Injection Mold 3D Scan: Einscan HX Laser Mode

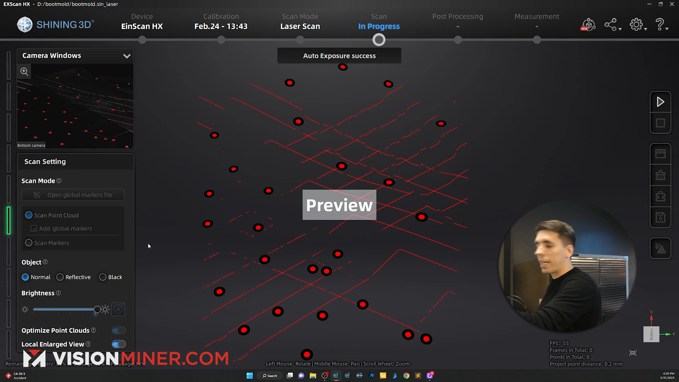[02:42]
now it's ready to go so you can see my preview lines i see my markers i'm just going to hit the button again
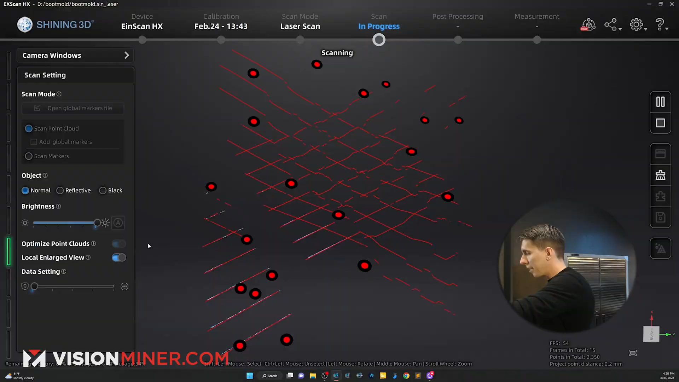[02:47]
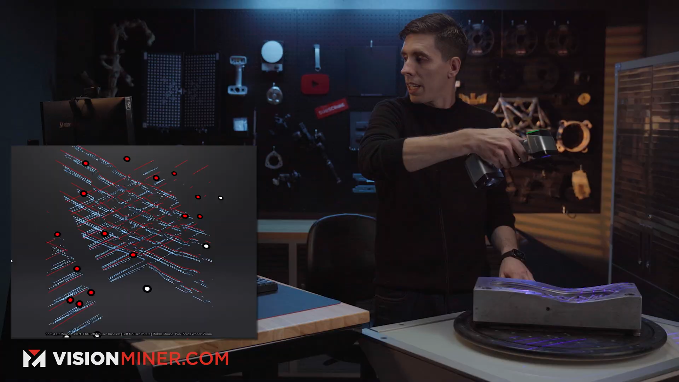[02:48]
and i'm going to start scanning now a cool little trick right in the beginning i'm just going to pause it real quick
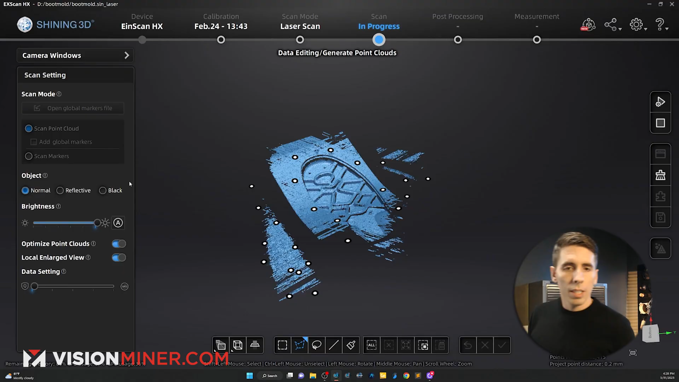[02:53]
i'm going to go in here i'm going to select part of this area down here with whatever tools
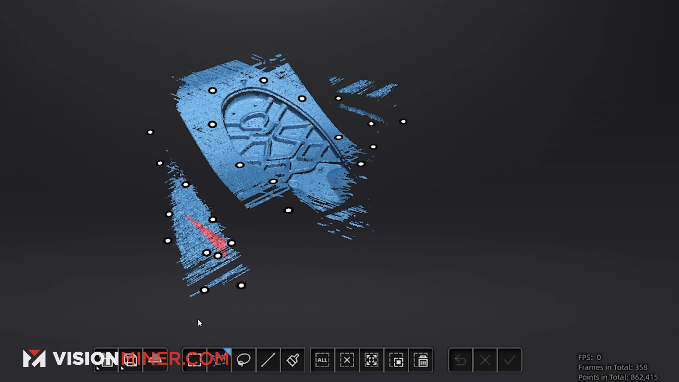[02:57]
already selected and make a cutting plane fitting the point cloud that'll give me this which i can then
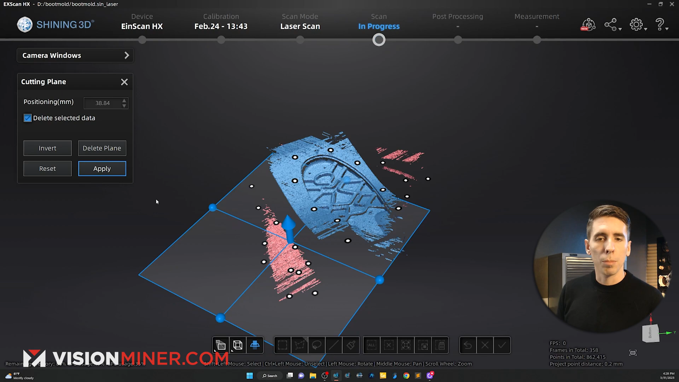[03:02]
move up to the point where i don't need to scan anything below that so now i'm not going to be gathering anything on the table or anything like that and it's actually going to just focus on the upper area now i just hit the button again
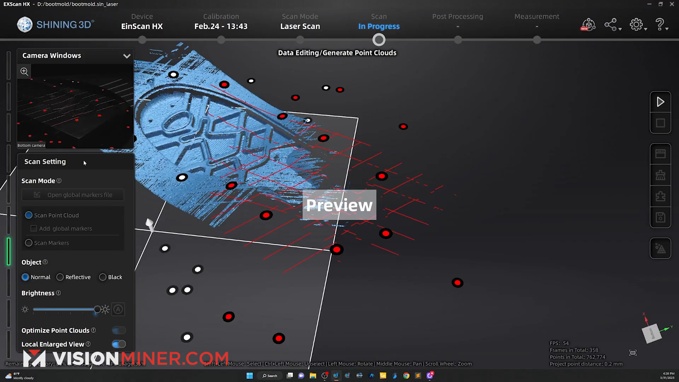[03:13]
goes back into the scan and i keep scanning so
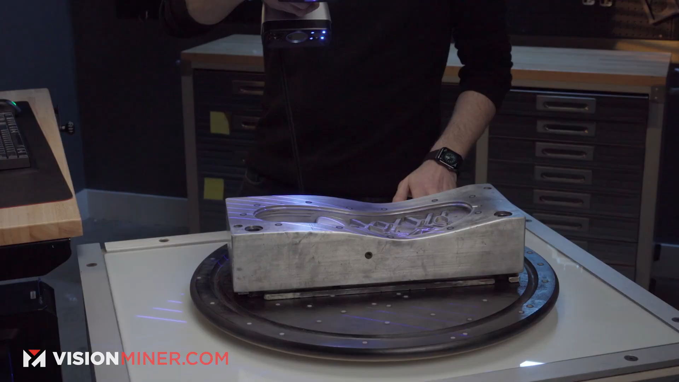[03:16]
i'm going to slowly turn the table and i'm always going to watch lights up here or
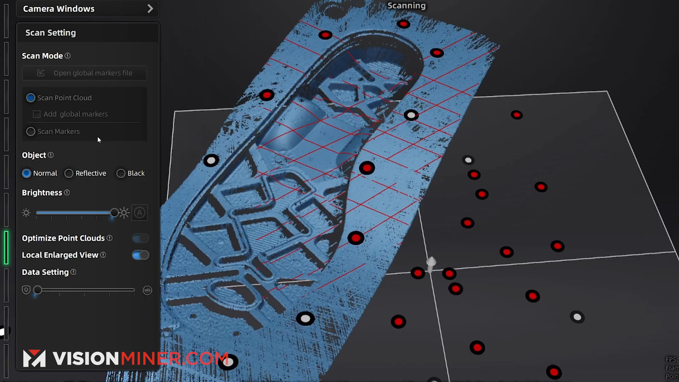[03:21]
the bar on
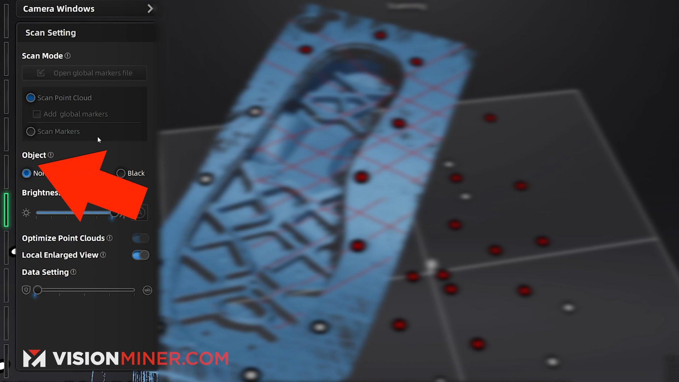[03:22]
the screen if i get too close you can see that it turns red if i get too far away
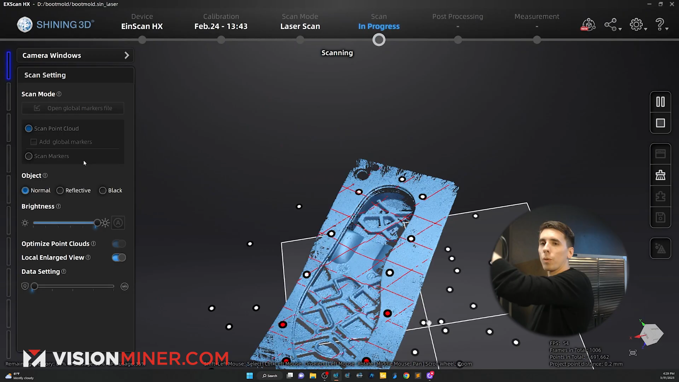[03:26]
it turns blue so i
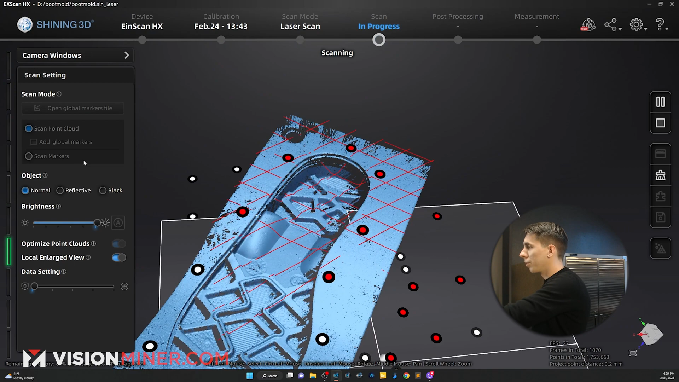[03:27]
want to keep it in that green and just keep moving around now you can brush and i can move like this but just turning it like this you can already see we're getting a boatload of detail
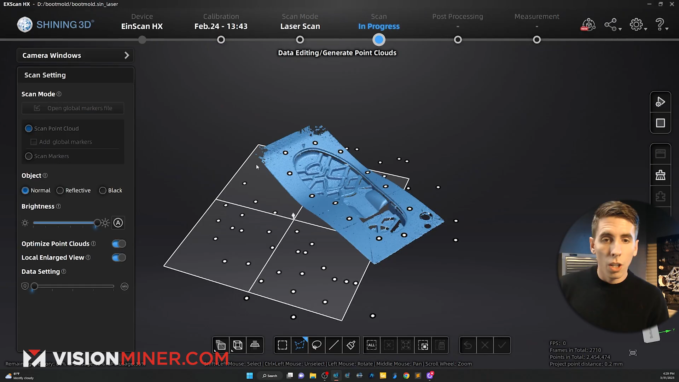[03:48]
all right probably enough for the client to get their job done because again over here we can see they only need this little lip
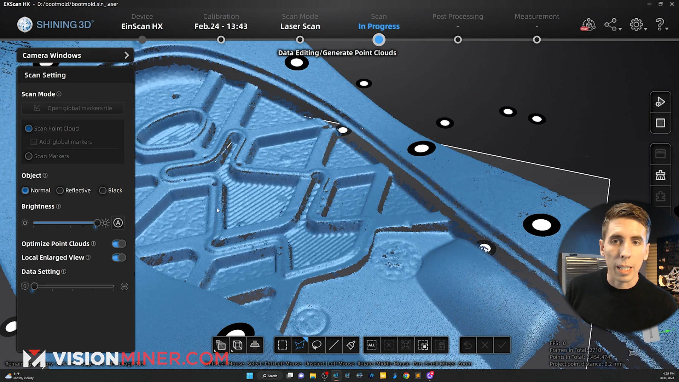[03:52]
now over here i'm noticing i'm not getting the sidewall so i'm going to go back and just focus
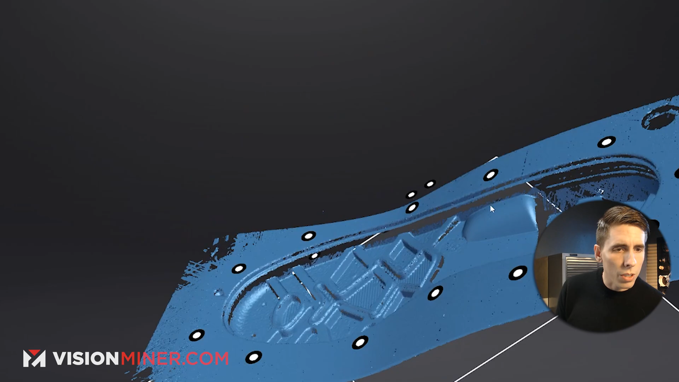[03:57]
a little bit more because i got these sidewalls now if i want to i can start scanning click
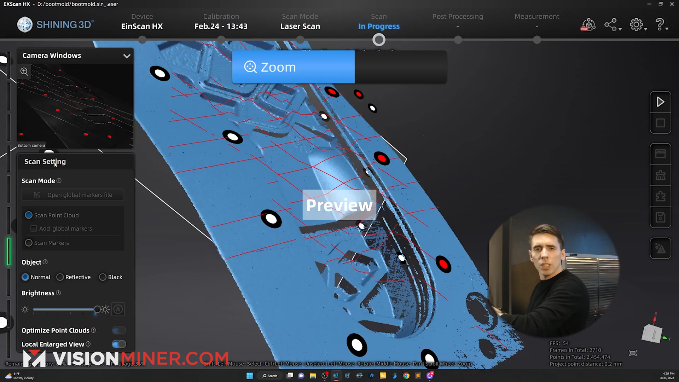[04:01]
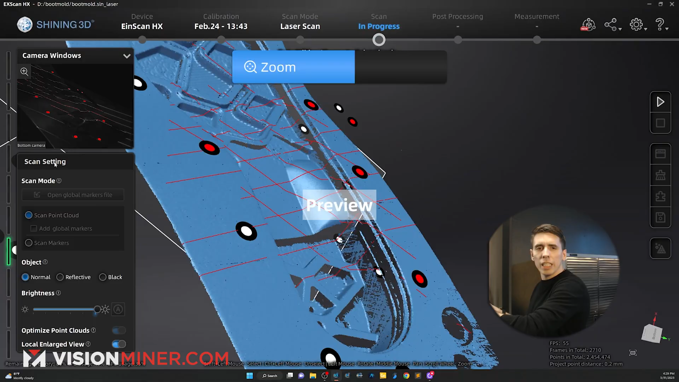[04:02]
in here just to zoom the view in and if i just switch this i can do it on the fly i'm
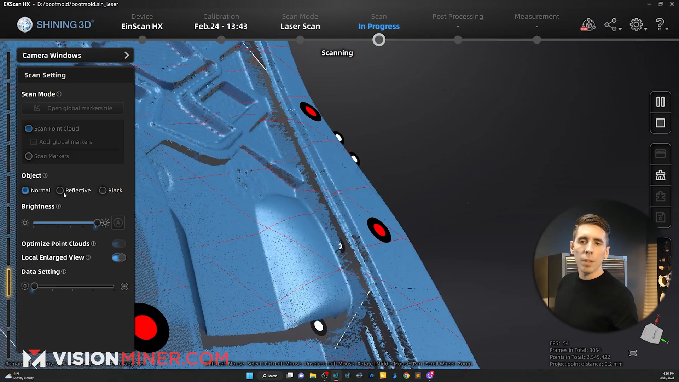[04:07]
going to switch to reflective mode and
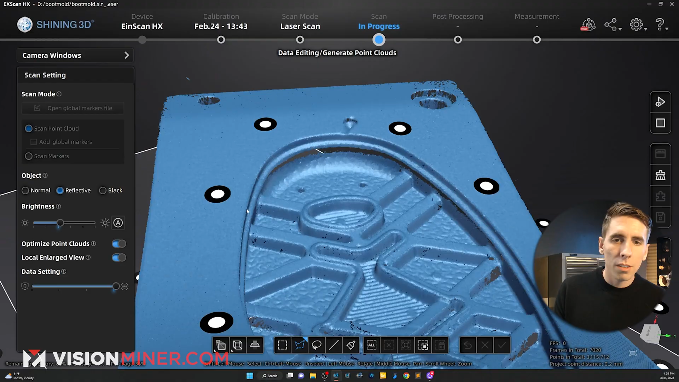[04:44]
and that should be enough checking out the data looks like i got
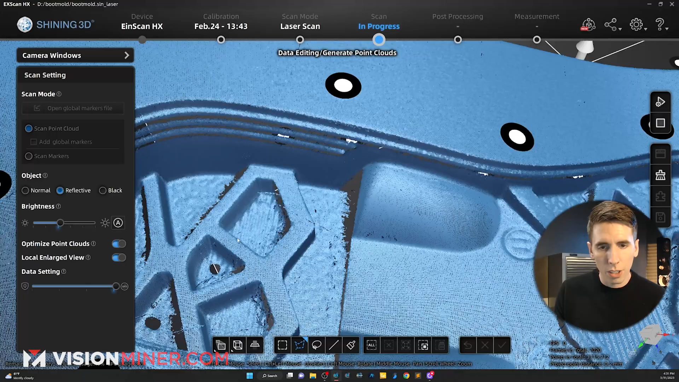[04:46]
all that critical mass now for the client there's a lot of stuff i can get rid of in here if
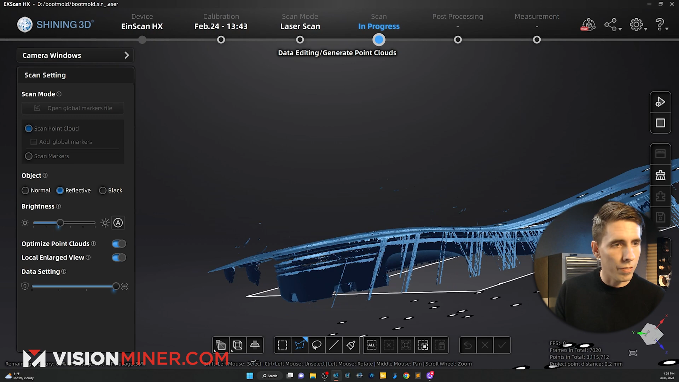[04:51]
i just go i'm going to optimize the point clouds but i'm going to get rid of some of this extra data
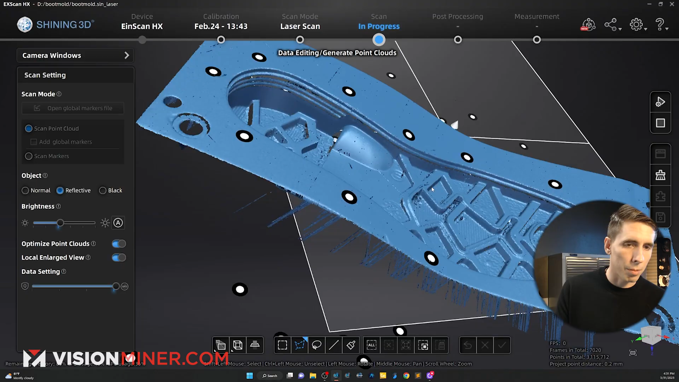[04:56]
before i do that i can use the polygonal lasso tool hold shift click click click just going to click around all this
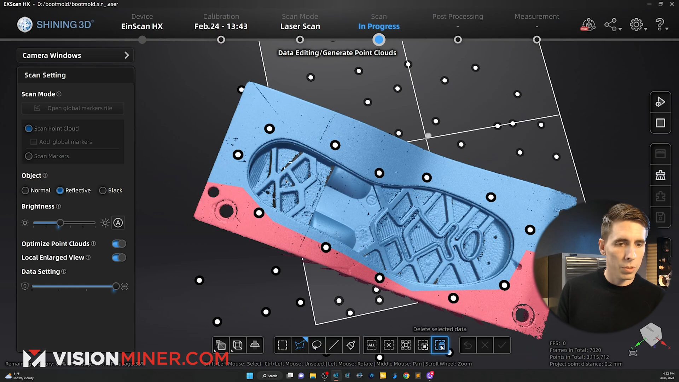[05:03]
selected delete selected data
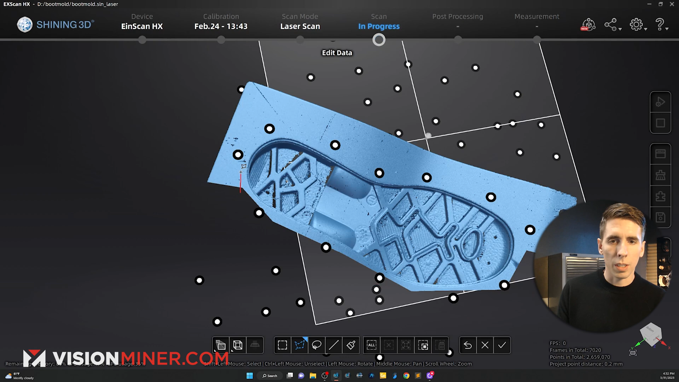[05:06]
start selecting over here now i could have just selected the boot and then inverted the selection
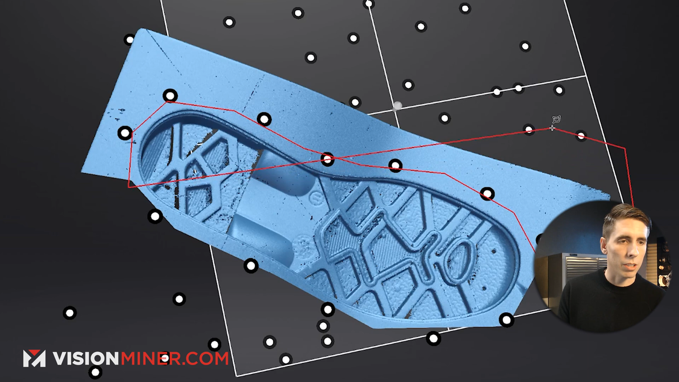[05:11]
that probably would have been a faster way to do it hey look it's the bottom of a shoe this is pretty cool injection molds are really cool
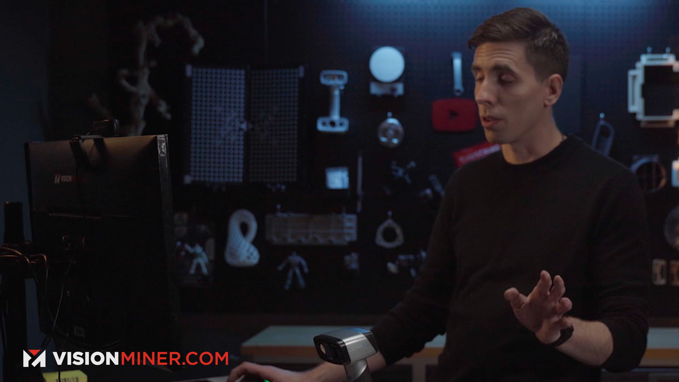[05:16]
it's a whole thing we do to on the other side the 3d printing if you haven't seen our 3d printing videos high temp really strong materials but it's all really the biggest rois are in manufacturing support so the jig or something that held this to machine it or whatever you get the idea there's a lot of stuff in manufacturing so
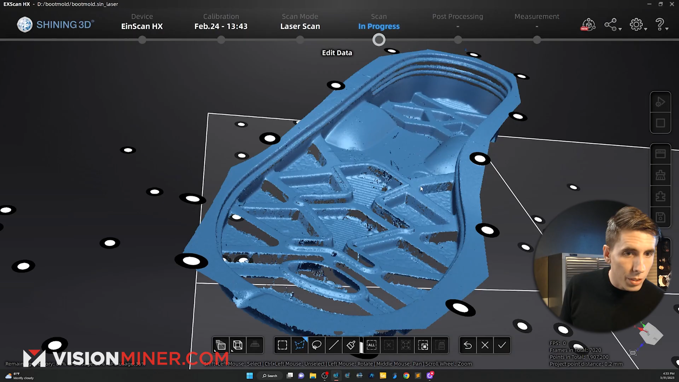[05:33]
this is looking pretty good it's all the data i need i'm going
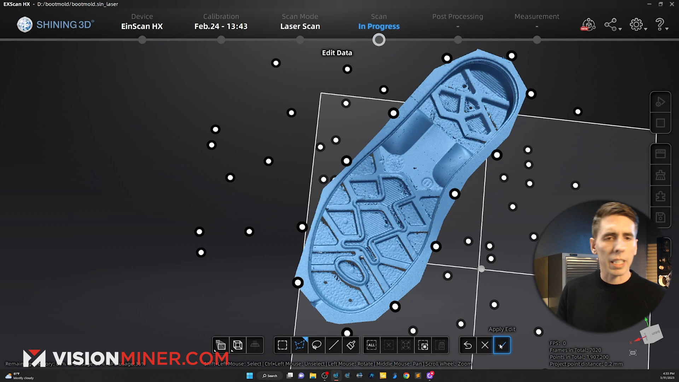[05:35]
to keep the rest of that stuff in there just for reference i'm going to apply the edit and then it's going to process the point
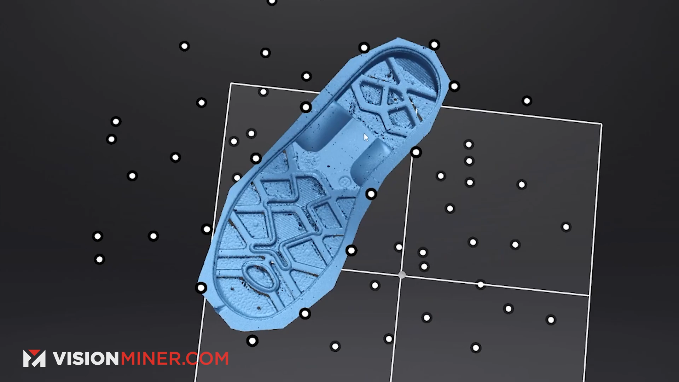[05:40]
cloud that got rid of a bunch of extra stuff
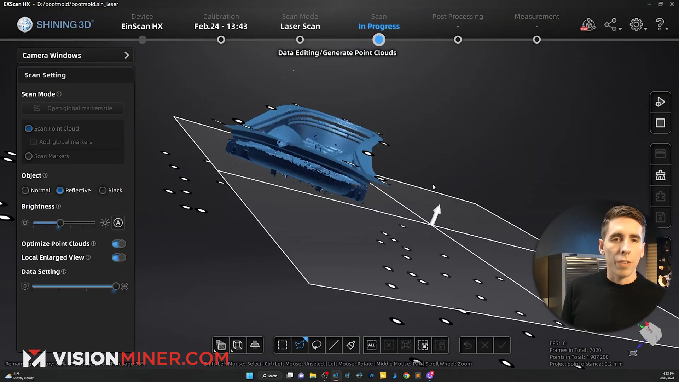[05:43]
as you can see these little floating hanger parts
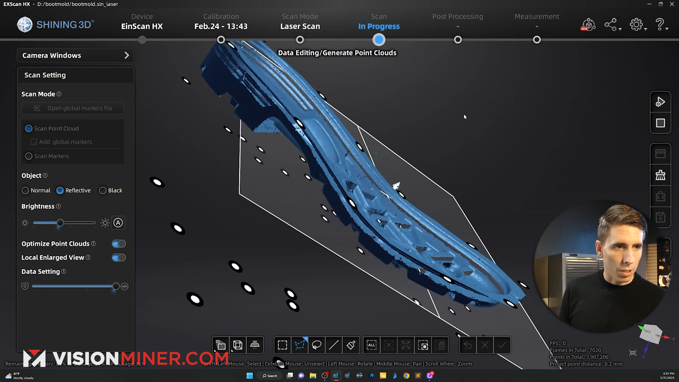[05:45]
and everything are still going to go away after i generate the point clouds so now it's